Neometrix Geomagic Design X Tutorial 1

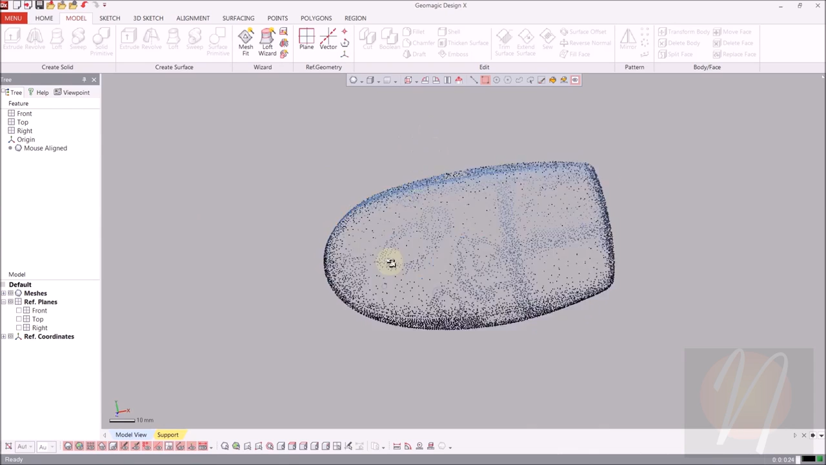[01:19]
So come up to the regions tab over here over to auto segment.
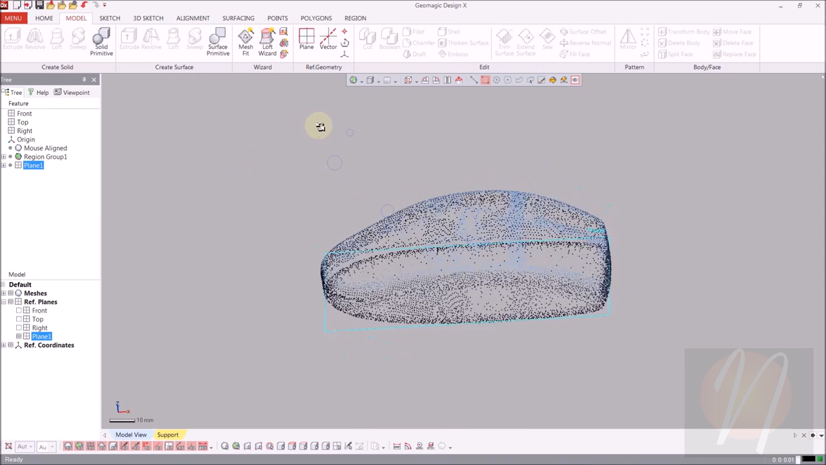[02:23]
So we're going to come over to the sketch tab and from our drop down menu we're going to choose mesh sketch to begin it.
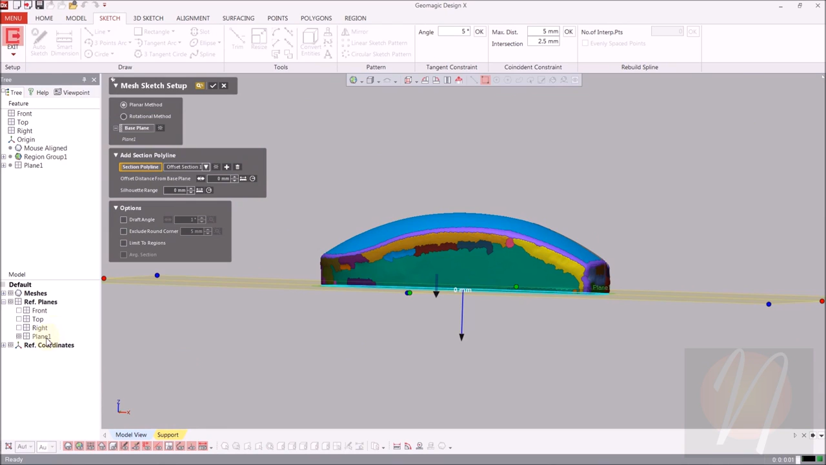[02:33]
And since we just created that reference plane it's going to be automatically selected as our base plane but you can change that of course. So we'll just go ahead and reset that and select it again just kind of see how that goes.
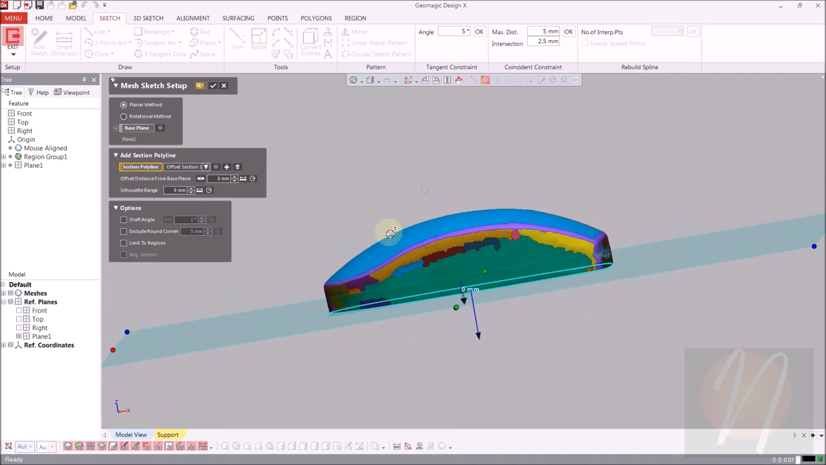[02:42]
And so we're going to do an offset distance from the base plane at 3 millimeters for this model. And as you can see it does move away from the mesh.
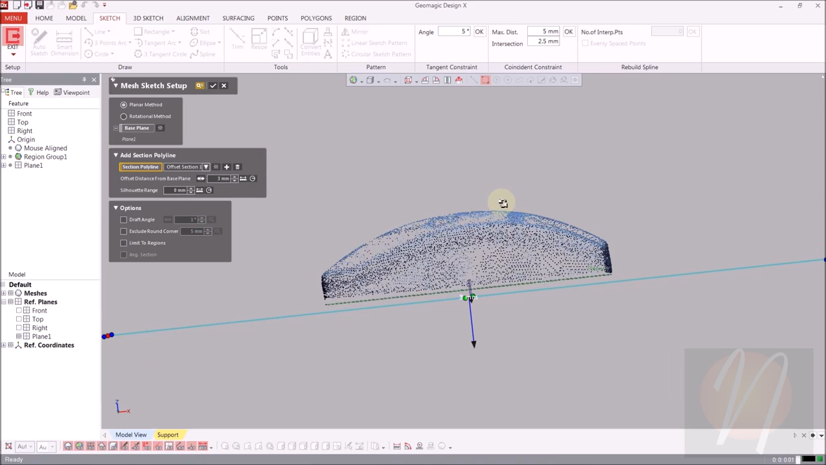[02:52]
We don't want that so we're going to go ahead and just flip the direction using the arrows over here off to the side.
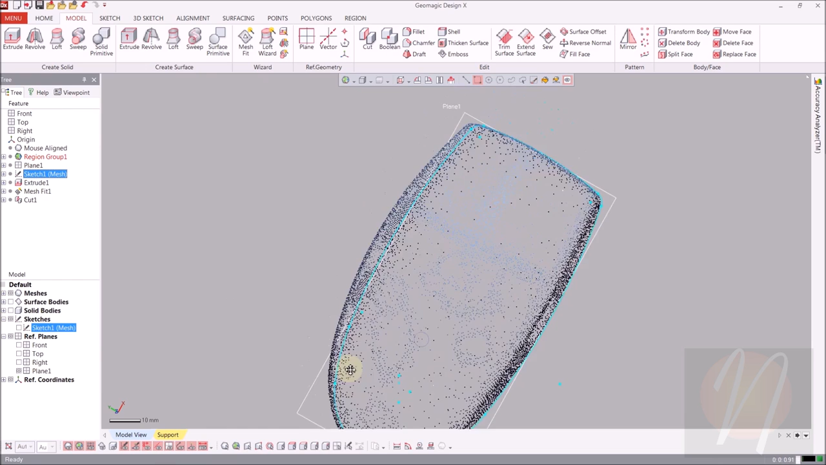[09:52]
And then I'll come over and do the mesh fit again and select this region.
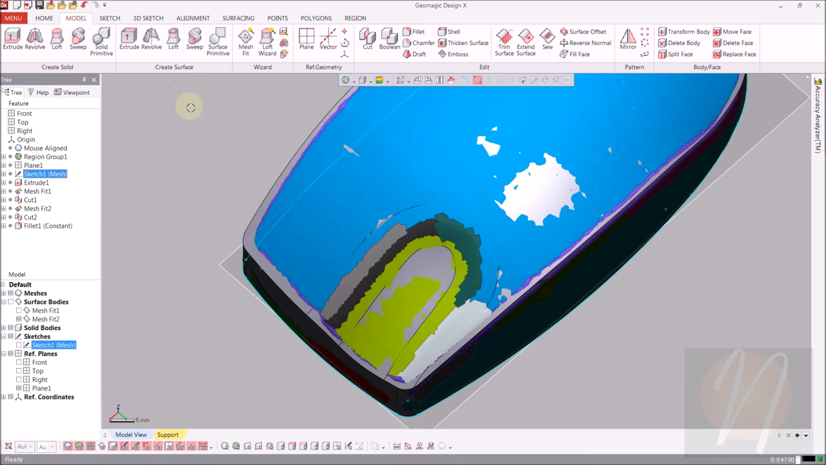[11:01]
Okay, and so there we go. We have the basics of this model done.